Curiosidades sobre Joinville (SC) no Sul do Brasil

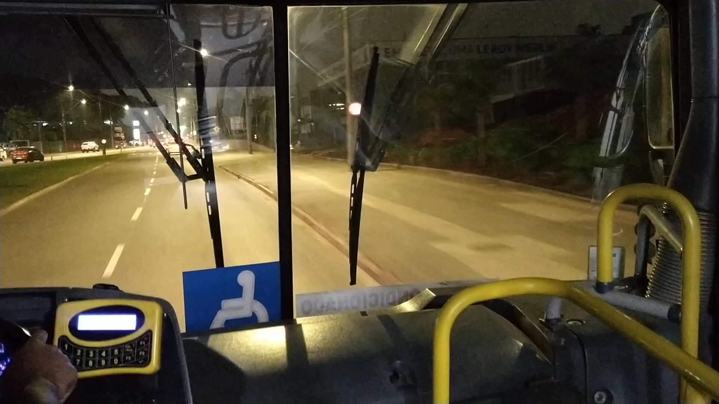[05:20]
Estamos aqui na Avenida Santos Dumont. E a gente vai dar uma olhadinha como é que estão os outros pontos de ônibus da cidade de Joinville.
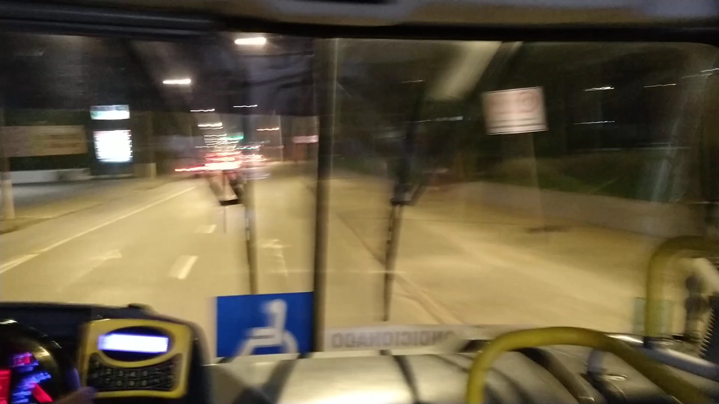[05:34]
Noite de sábado, movimento de trânsito mais tranquilo.
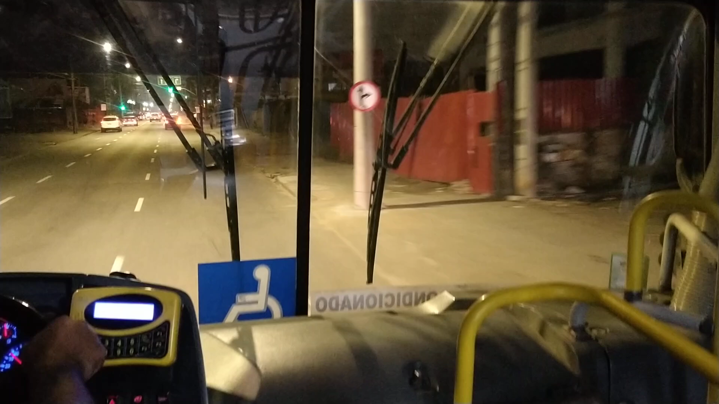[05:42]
Qualquer dia desses, a gente vai fazer este roteiro em um dia de movimento. Ali está uma parada de ônibus histórica, só precisava de um pequeno conserto.
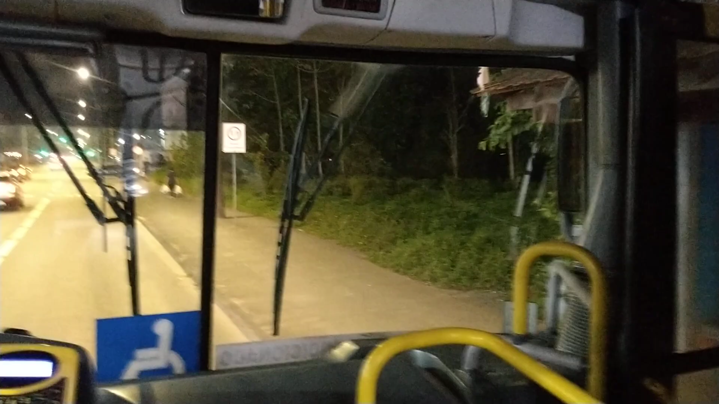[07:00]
é um ponto que só precisa de alguma melhoria, mas ele está inteirão.
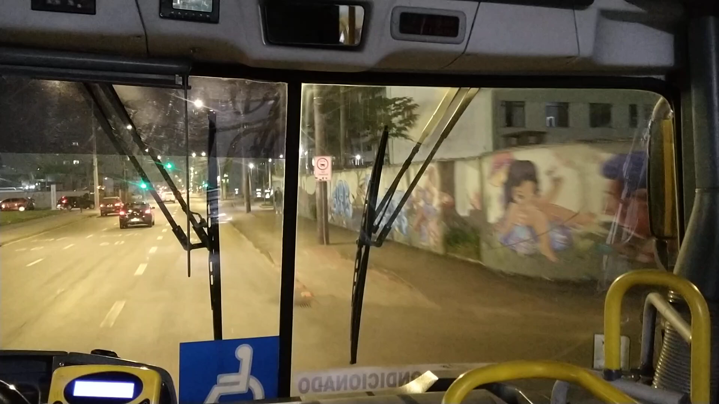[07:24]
Chegaram a quase 200 e, obviamente, ao longo dos anos elas foram sendo desmanchadas, como aconteceu na Rua Blumenau, que passou por uma revitalização e teve todas as paradas retiradas e colocaram esse tipo de parada aí que você está vendo.